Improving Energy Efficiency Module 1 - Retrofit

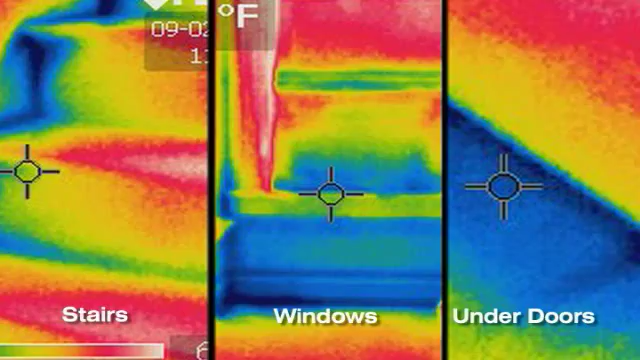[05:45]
By taking a picture of hot and cold spots,
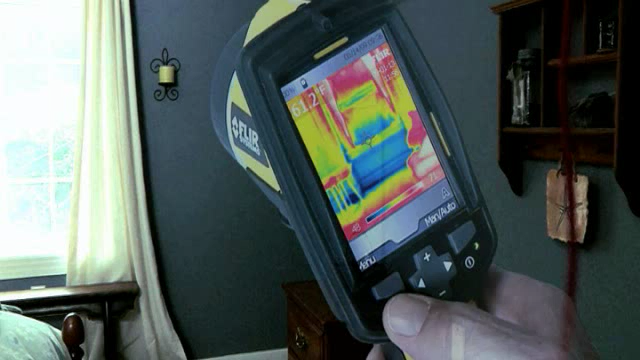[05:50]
the thermal imaging camera can pinpoint problem areas, particularly those that are not well insulated. To determine whether air is leaking from the ducts that transport conditioned air to different rooms in the house, a duct blaster test is the way to go.